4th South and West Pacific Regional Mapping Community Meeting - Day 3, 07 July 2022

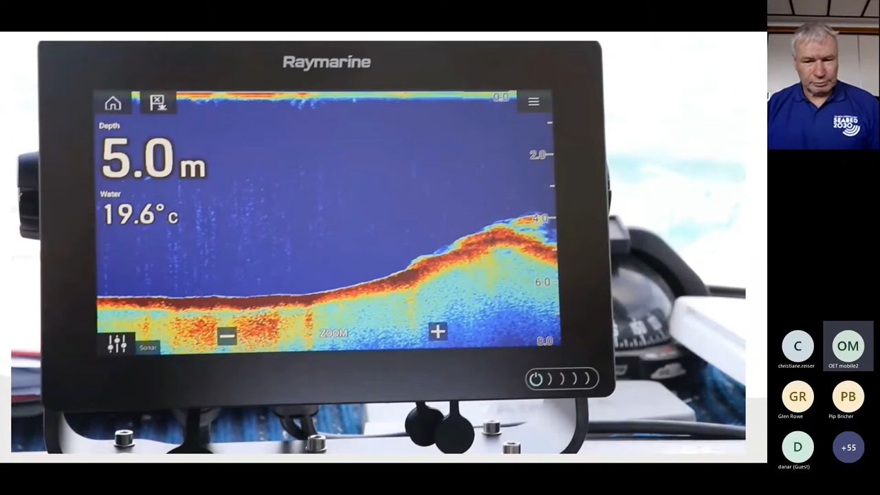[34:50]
On screen: depth 5.0 m, water 19.6°C
Here we go. It's coming up now. Oh wow. Oh yeah.
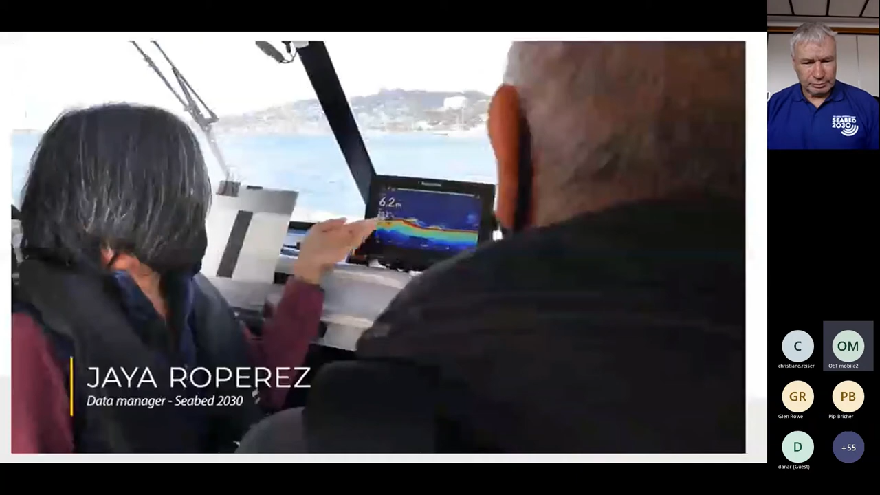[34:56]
The variations in the sea floor actually matters because that's where we see there's life.
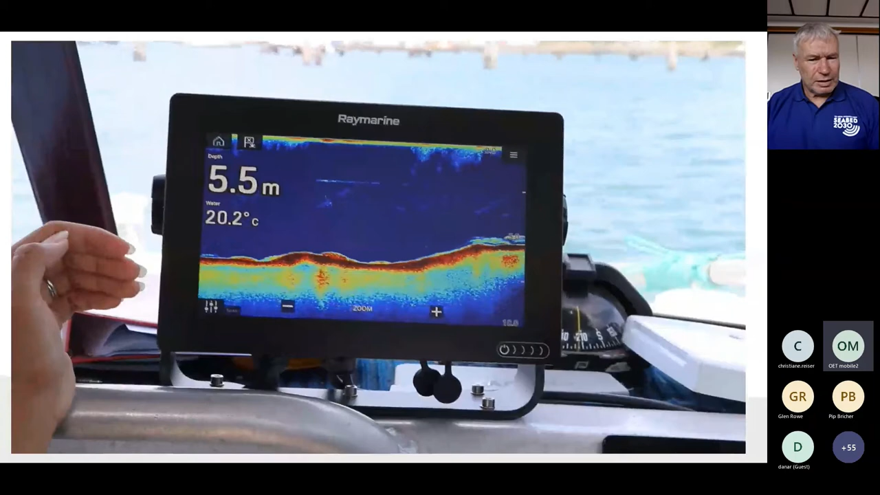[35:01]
On screen: depth 5.5 m, water 20.2°C
And also say this is in a shallower area, that thing can be actually a danger to navigation.
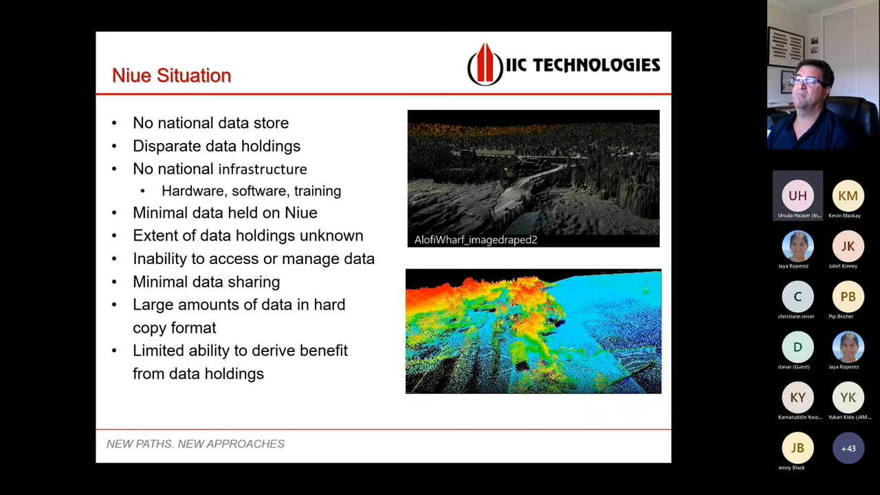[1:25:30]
So the two images there are imagery that was provided from an SPC managed LiDAR data capture, so it was terrestrial and bathymetric LiDAR data over all of NUE, so fantastic data. So first thing we did was to develop the breadth of requirements.
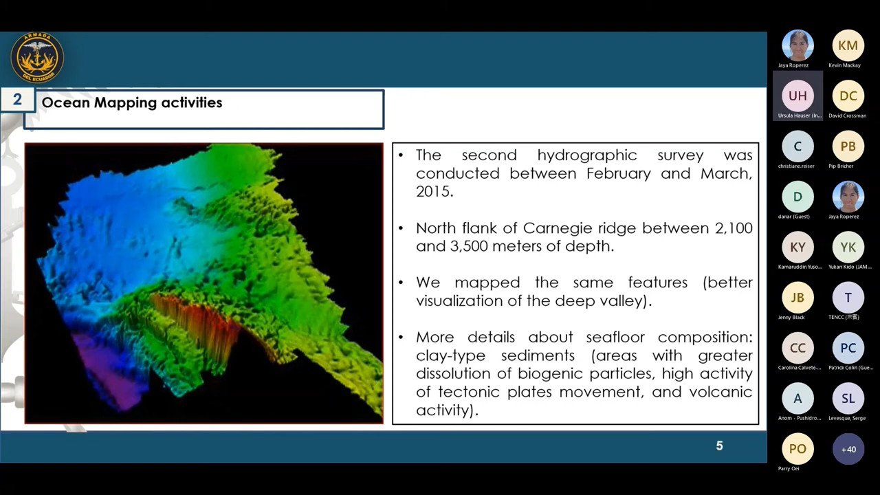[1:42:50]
the same features and we got a better visualization of the deep valley and we obtained more details about the sea floor composition about the third hydrographic survey about the third hydrographic survey it was conducted in may